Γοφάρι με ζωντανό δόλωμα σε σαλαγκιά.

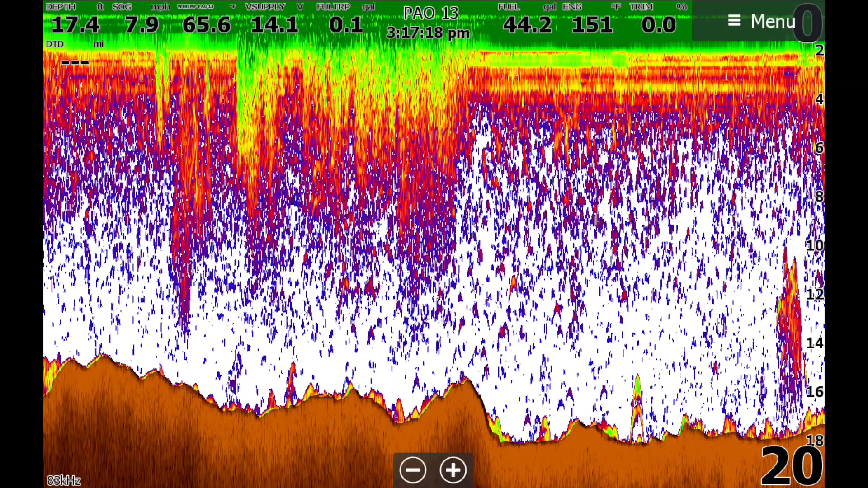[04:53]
On screen: depth 17.4 ft, speed 7.9 mph
Τι είναι εδώ. Εδώ βέβαια, φωτογραφία 18, η πρώτη φωτογραφία νομίζω, εδώ βέβαια μπορεί να δείτε και μεγάλα λαβράκια που είναι η μπουκα εδώ και το ρεύμα που βγαίνει, γιατί όχι.
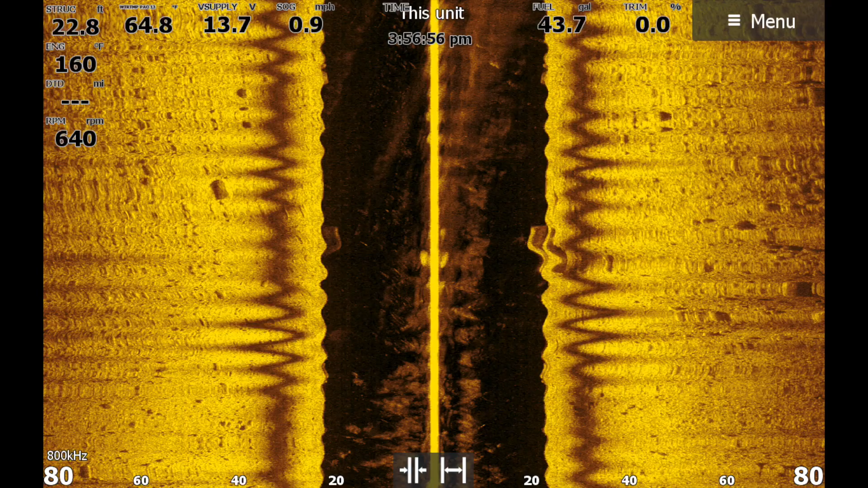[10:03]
On screen: depth 22.8 ft, speed 0.9 mph
Έχω βγει λίγο πιο έξω, έχω βάλει και το site scan στα 800 Hz. Βλέπουμε πάρα πολύ ωραία ότι η πέτρα υπάρχει κάτω και γύρω γύρω.
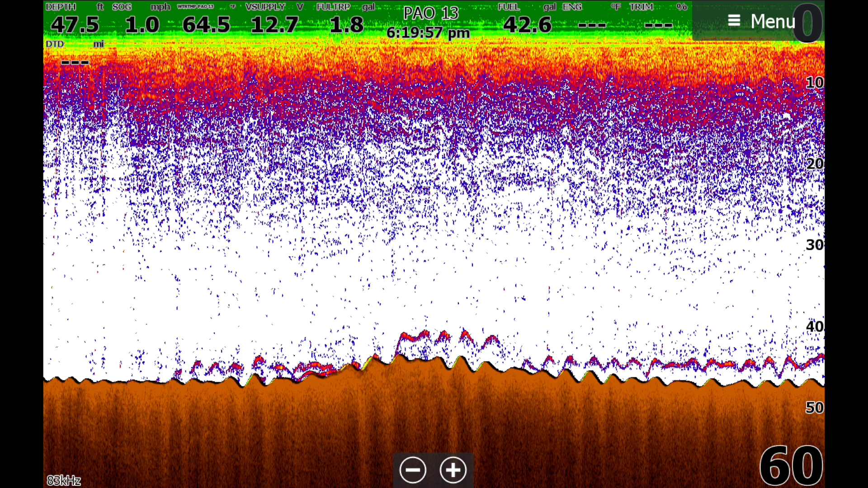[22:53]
On screen: depth 47.5 ft, speed 1.0 mph
Αυτό που βλέπετε εδώ είναι η ζόγκα μας. Πίσω η τσιπούρα κολυμπάει. Και άντε να δούμε τι θα δούμε κάποια στιγμή.
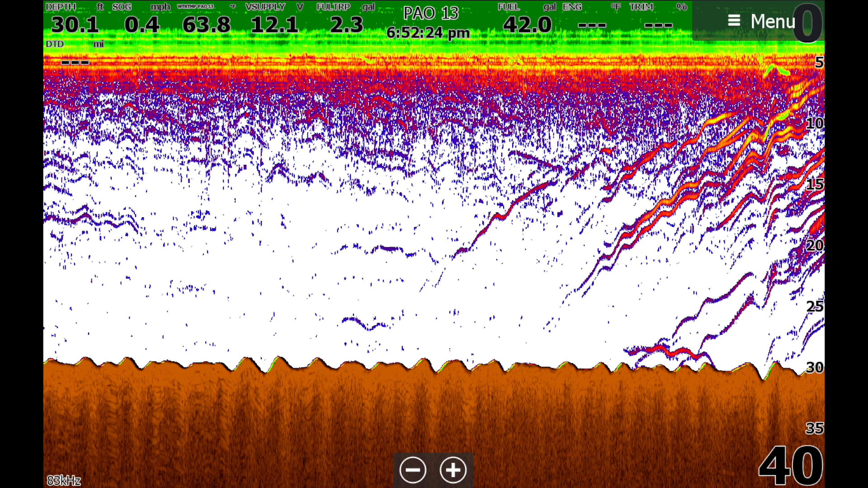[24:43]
On screen: depth 30.1 ft, speed 0.4 mph
Ωραία, από κάτω μας, τι στο διάλογο είναι. Thank you.